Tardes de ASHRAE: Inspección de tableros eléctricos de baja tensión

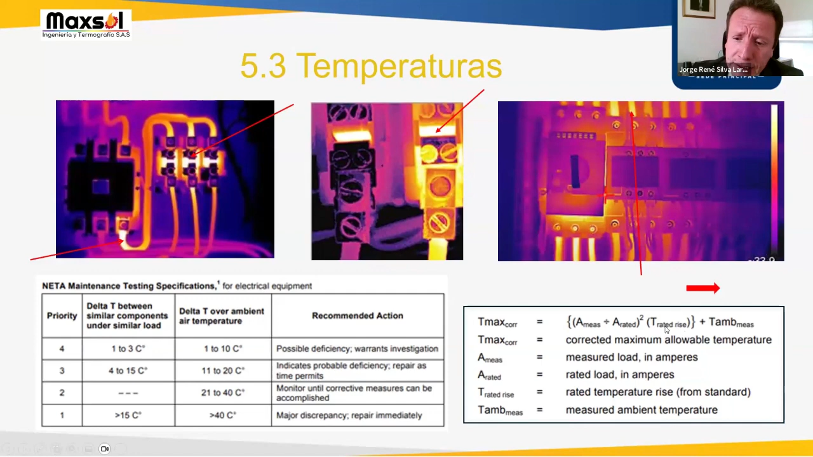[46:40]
pues de pronto podemos bajar un poquito los criterios con los que se evalúan los tableros, pero sí o sí, lo importante es hacer un seguimiento riguroso y hacer una programación de eso. ¿Dónde están las temperaturas de soporte? Pues hay ya unas fichas técnicas de operación. Con las que nosotros trabajamos para establecer efectivamente cuáles son las temperaturas que puede soportar cada elemento dependiendo de su condición particular. A partir de ello es que podemos aplicar la ecuación. Sin embargo, tengan en cuenta siempre presente que para poder resolver esto,
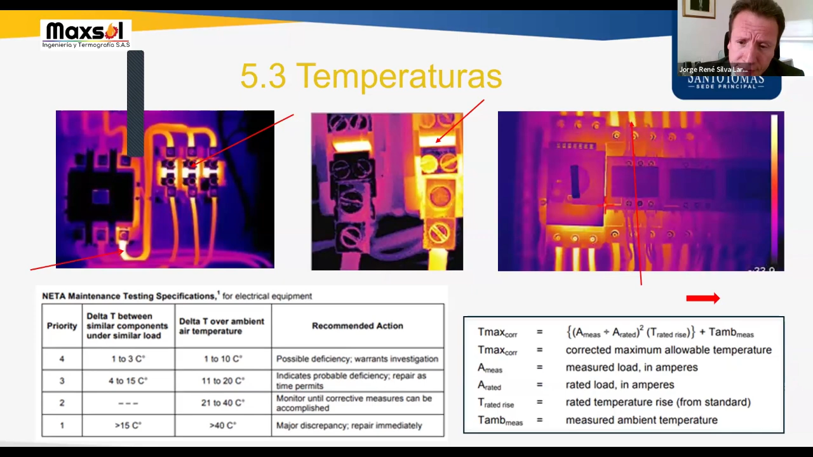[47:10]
sí o sí tenemos que tener nuestra pinza amperimétrica y medir la corriente. Bien. La otra consideración importante, la ventilación.